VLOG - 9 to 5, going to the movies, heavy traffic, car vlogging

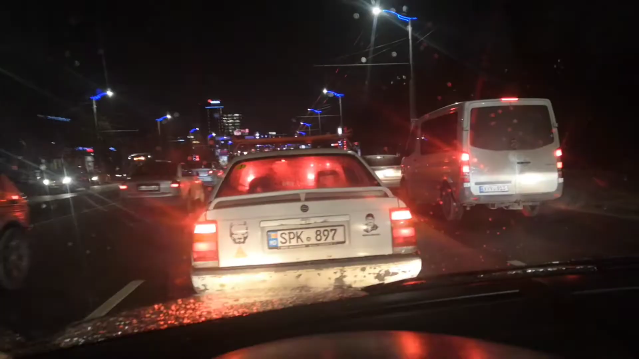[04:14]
But this is what we are dealing with. Moving at a snail pace. I'm not sure what happened. Usually it goes faster, so probably a collision.